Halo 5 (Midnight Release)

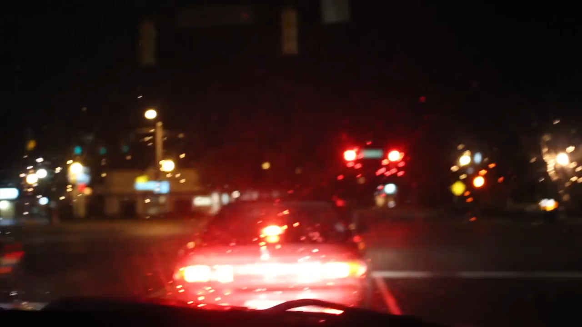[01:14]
we're at the light the light the dreaded light hey the light oh yeah